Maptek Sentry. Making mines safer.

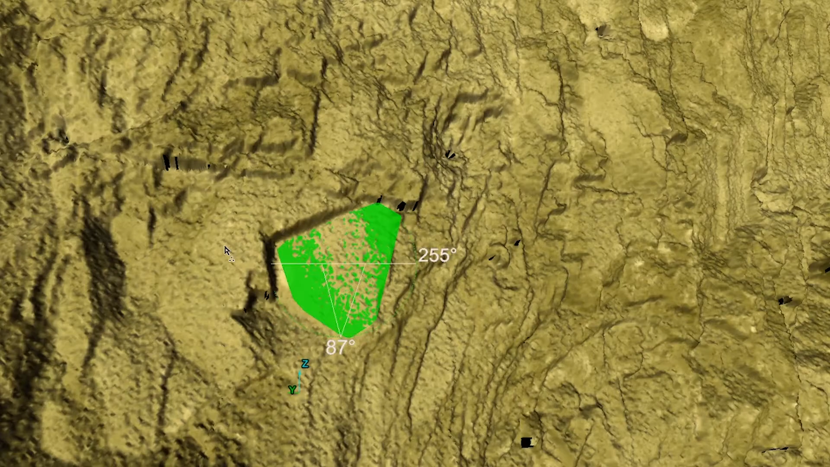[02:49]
Combining MapTech Sentry with MapTech interpretation tools provides mining operations with a comprehensive solution for stability monitoring,